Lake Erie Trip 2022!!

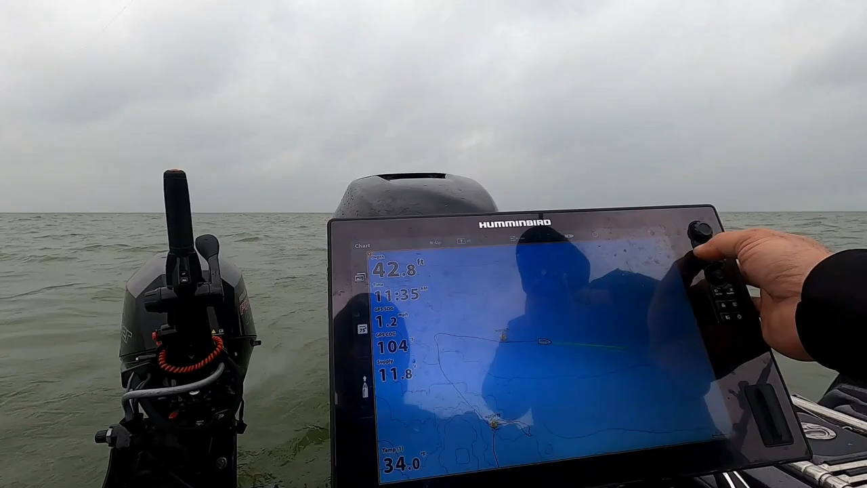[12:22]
On screen: depth 42.8 ft
so we started, we graphed in and around here, we marked fish, we shut down, we trolled across, caught a couple, but then the wind really started picking up, making it not easy for us to turn around,
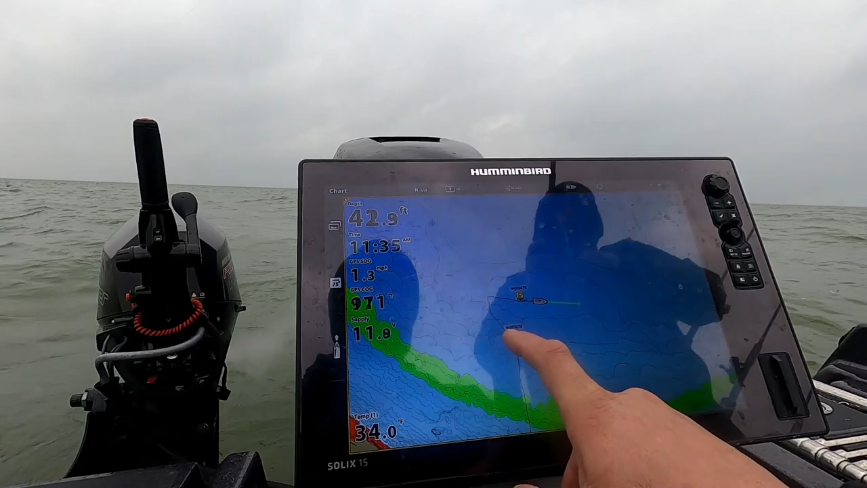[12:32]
On screen: depth 42.9 ft
and we just kept slowly picking away at fish until we had a little dead spot in here, and then we decided to change direction, see what kind of happened, and we just got out here into this 40 feet, and it's been much steadier.
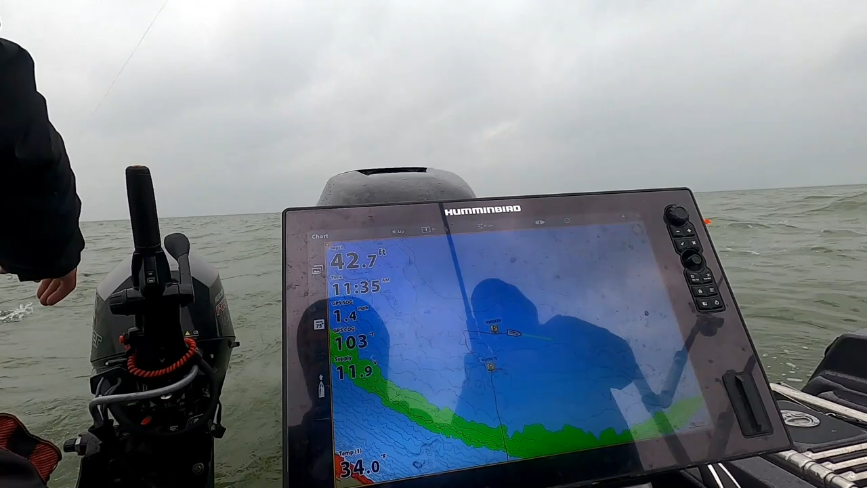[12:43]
On screen: depth 42.7 ft
Same thing, I mean, it's just been the monos and the snap weights with the P10s and the bandits, but
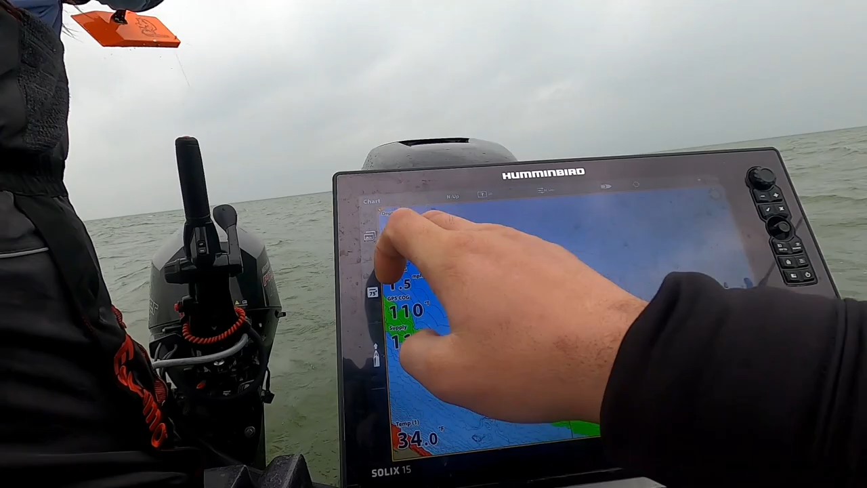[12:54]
definitely no shortage of fish marks here. If I scroll back through time on this, if I can do it without being goofy.